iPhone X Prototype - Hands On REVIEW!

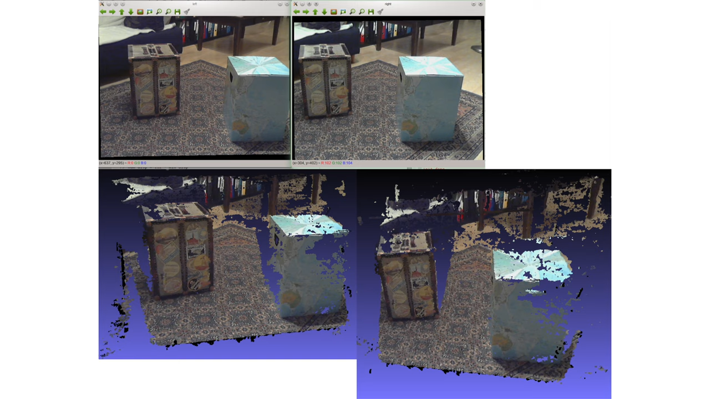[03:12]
Now obviously you do need some intersecting pixels between the two images, otherwise if the distance is too great,
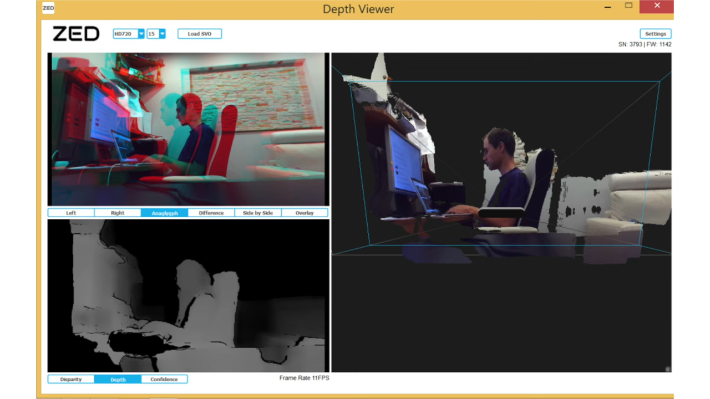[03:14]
the two images would be completely different images, and depth recognition wouldn't be possible at all.